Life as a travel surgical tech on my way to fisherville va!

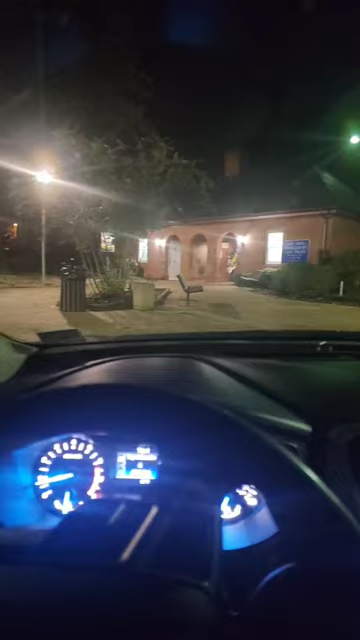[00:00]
Good morning, y'all. So it is dark outside right now.